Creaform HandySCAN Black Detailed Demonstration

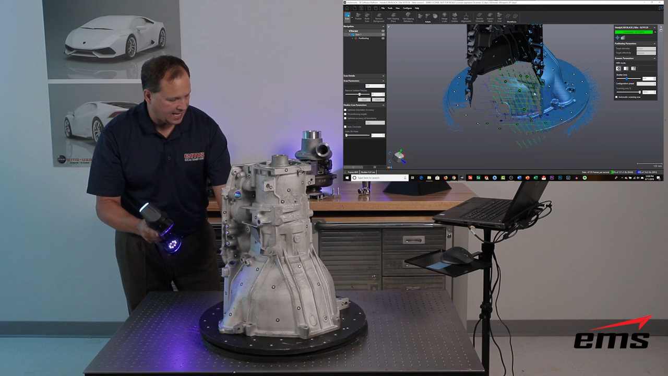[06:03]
Let's get the back side here. Where we have these machine surfaces and these veins. Okay. So let me fill in a little bit of this down here. And let's get up in here and just show some of this.
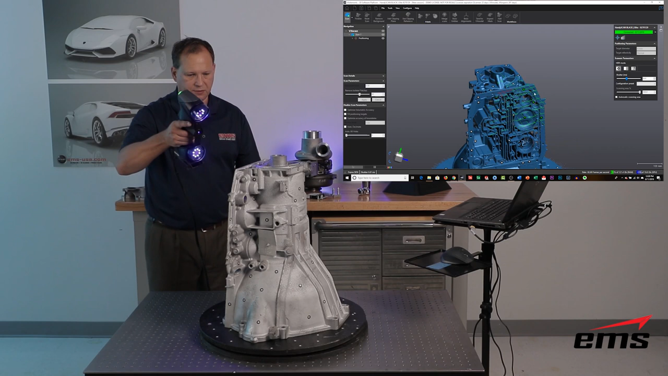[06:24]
But just you know the speed is incredible. Now getting into some of these tight areas back here. This scanner has the single line mode in the elite model. Just like the previous gen had in the 700. And that allows you to get down into some of these deep valleys in these veins here.
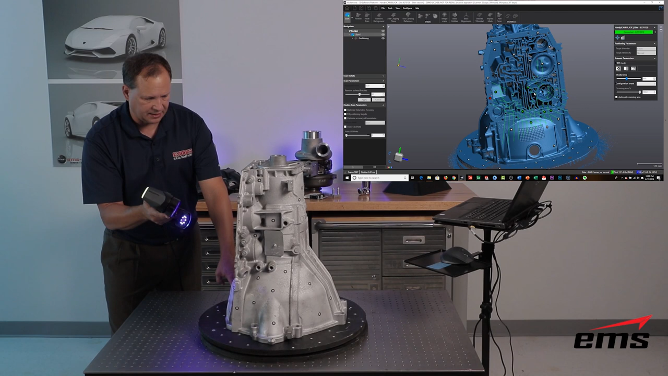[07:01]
You just go into that single line mode and work your way around. So that's nice. And again you can flip back and forth. And there's other things I can adjust the the shutter speed.
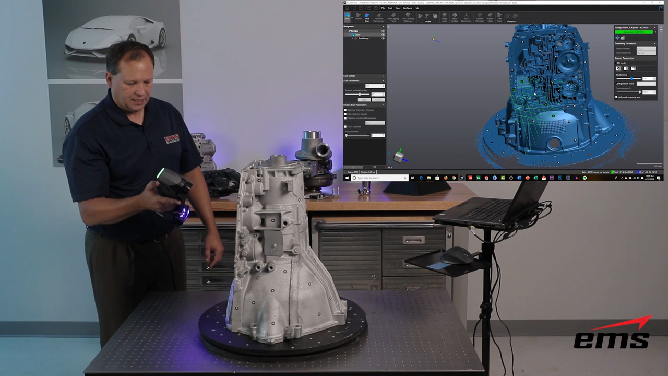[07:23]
And then I can stop scanning at any point. And just walk over to the computer and zoom in and zoom out.
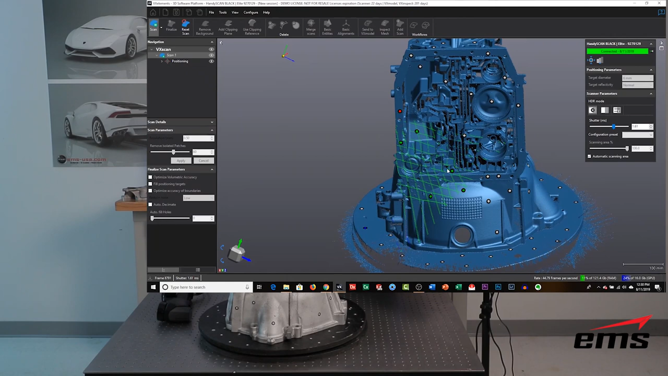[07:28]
Now right now we're kind of in a scanning mode.
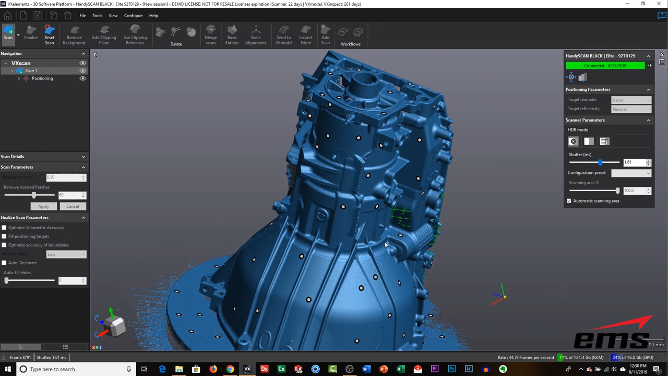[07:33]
It's kind of a somewhat low res mode. It's not finalized which we'll talk about here in a minute.
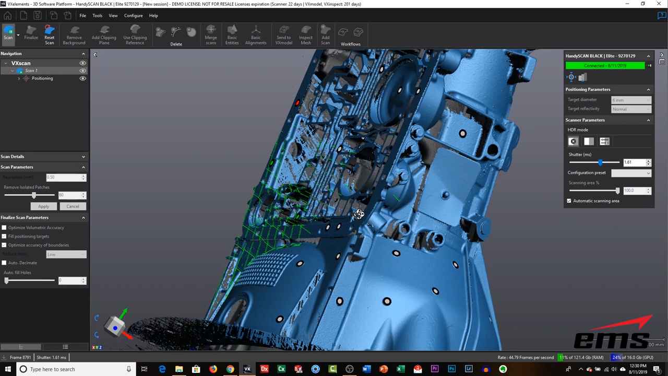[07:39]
But it allows me to look in at areas and say oh gee you know I missed that completely. And go back and continue to scan. So you know that's a really nice feature. Is I can start and stop scanning at any time. Because if you're out in the field somewhere out at a customer site. And you're scanning you want to make sure you have all the data. So the worst thing is is you go back and you start looking at the data.
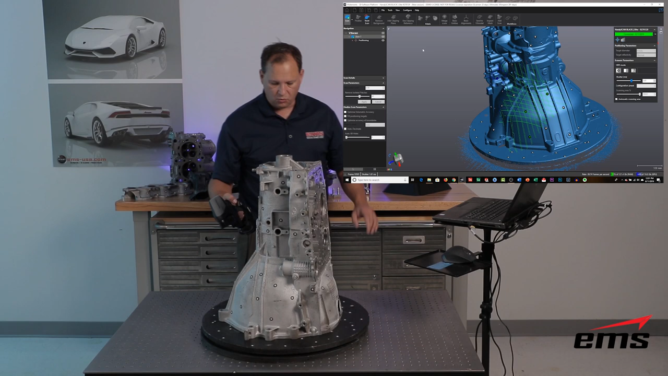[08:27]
So once we get done we can long hold the button. And that will exit the scanning mode.
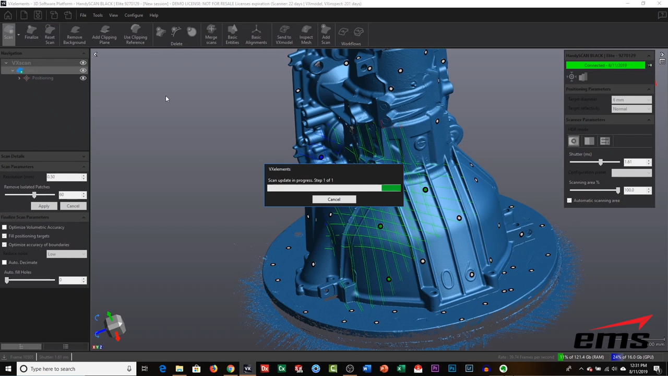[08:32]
And what you're going to notice something new in this version of the technology in the new black. Is down here you can see this GPU. And what that is is we're actually accessing a very specific graphics card. In this case the NVIDIA P5000 series graphics cards.
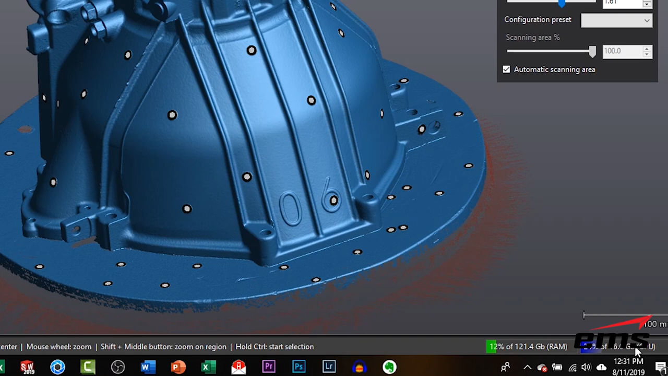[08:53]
So what that allows us to do is a lot of this a lot of this display you know we're capturing so many
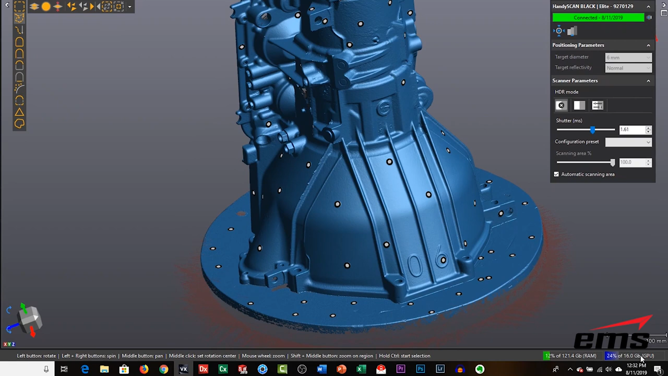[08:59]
points now that we're actually using the GPU right on that graphics card. So we're still using the the memory of the computer and the CPU of the computer.
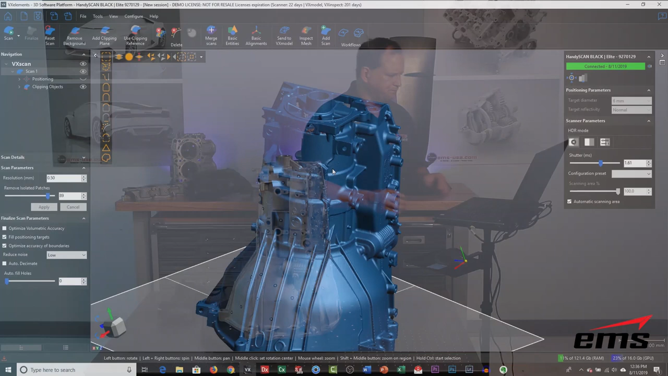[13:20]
So what we're going to do is I'm going to turn back on the positioning targets. Now in this case we have targets on the on the rotary table and on the part.
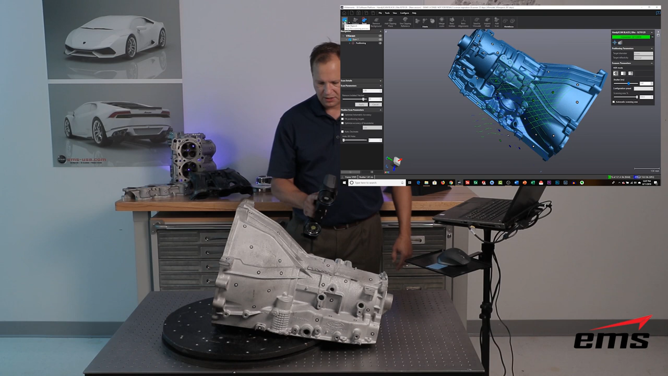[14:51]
So now we're going to go back to scanning and again as long as I start somewhere that basically already exists
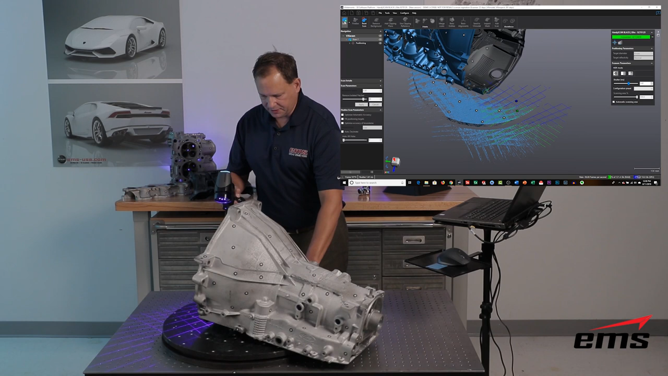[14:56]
I'm going to come down on this table move myself around and then we're going to go right up inside and start scanning the inside of this part and I've already targeted the inside okay. So that's one of the really nice things about targets where in some other scanners when you want to do multiple setups
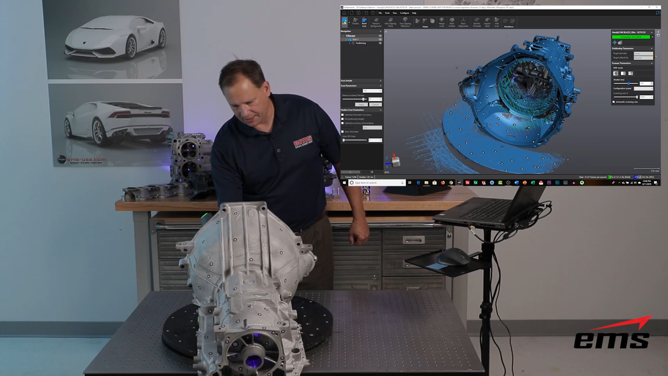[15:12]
you've got to scan it you know in two different setups and then manually put all that data together
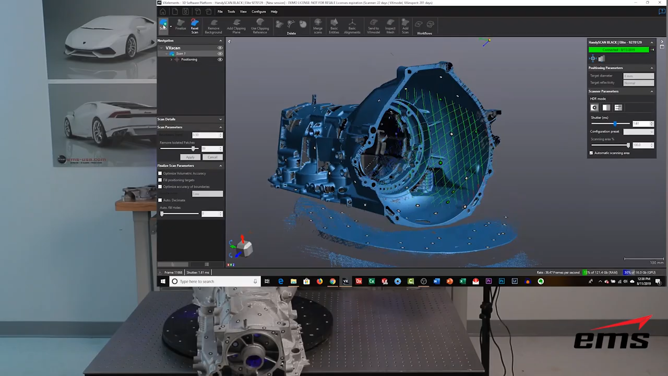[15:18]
and a couple things with that takes longer to do and
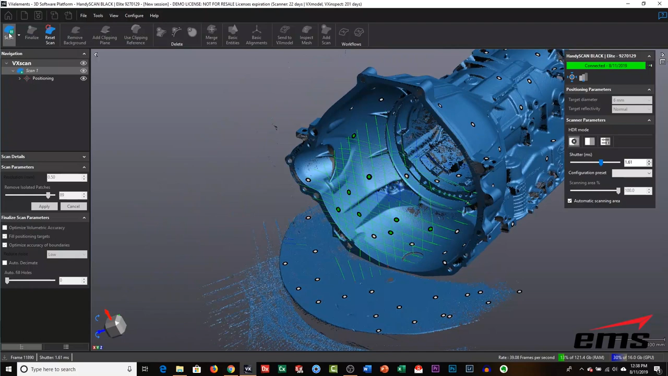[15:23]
it can reduce or introduce error okay if you don't get them lined up perfectly you know you can have a problem with that.
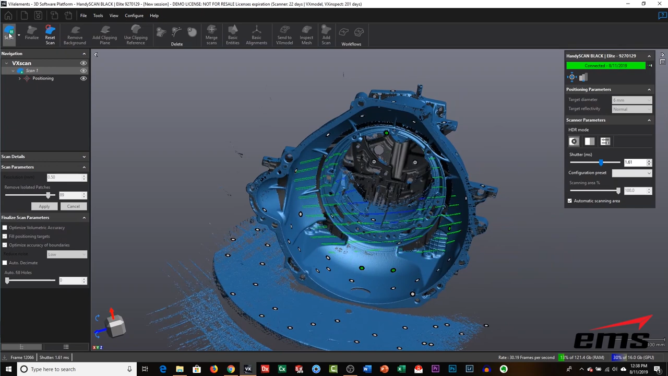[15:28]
So again I can move around
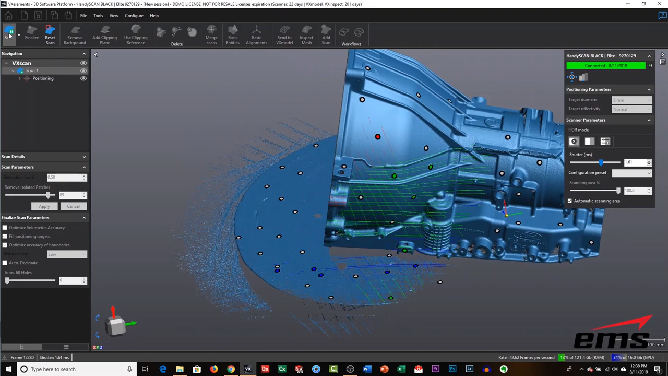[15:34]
come back out you know up on my part whatever I need to do but again you
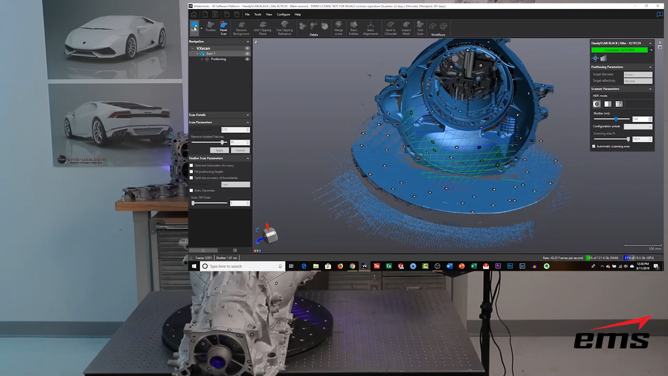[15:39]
can do multiple setups without really doing multiple setups just by selecting now if I didn't have any targets on the table I wouldn't even have to do that okay.